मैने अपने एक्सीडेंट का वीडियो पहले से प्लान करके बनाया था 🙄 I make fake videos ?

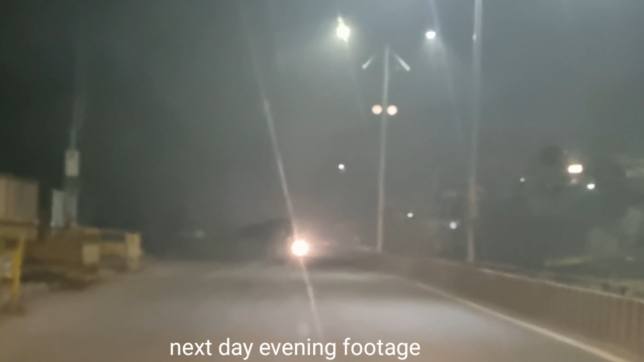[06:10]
फिर मैं गाड़ी से ही फुटेज लेकर आगया आपको दिखाने के लिए ताकि आपको समझ में आए कि वास्ताब में को
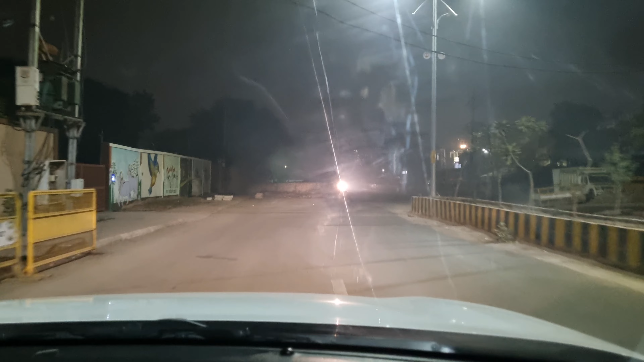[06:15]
चीज थी तो आप यहां पर यह फुटेज देखी इसमें आपको देख रहा हुगा कि उस
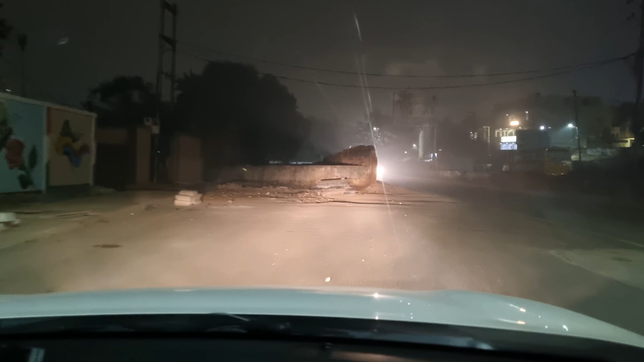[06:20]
टाइम पर यह क्या गया चीज़े यहां पर पड़ी हुई थी जिससे हमारी गाड़ी टकराने से बचीजिए
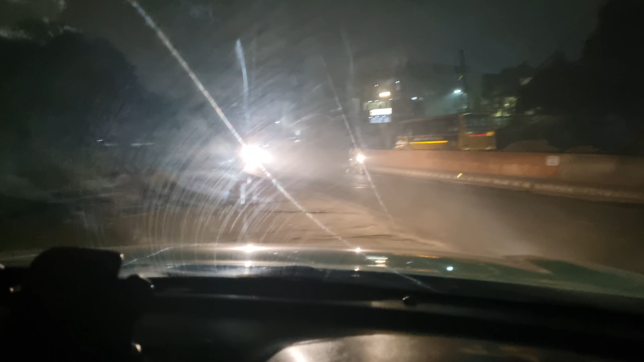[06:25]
सीधा रोल जा रहा हो अच्छानक से मोड़ दिये गाए आप सामने जो � आप वाउंडरी देख रहे हैं
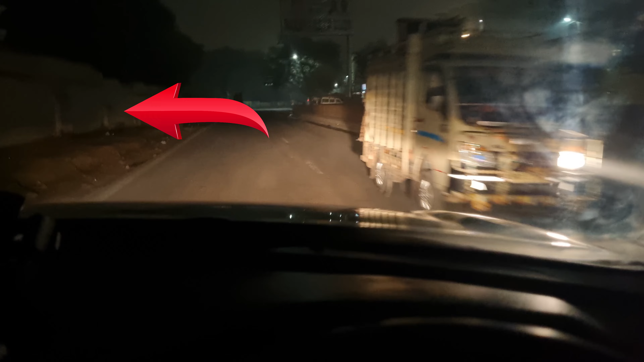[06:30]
यह दोस्तों रेलवे की जगे यह रोल जब बन रहा था इसका चोड़ी हो रहा था तो रेलवे
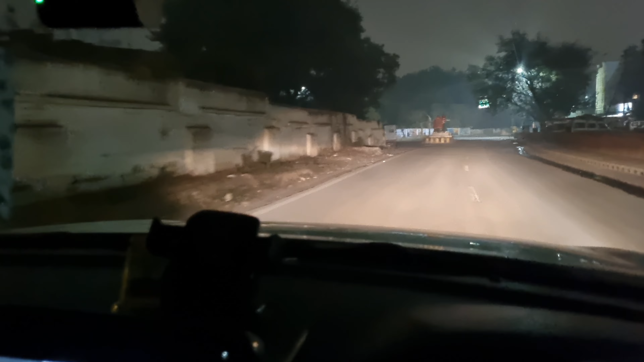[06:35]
की जो जगे इस पे स्टे लगा हुआ है रेलवे की तरफ से मंजूरी नहीं मिली है इस वज़े से ही यह रोल को यहीं पर खतम करके एकदम से र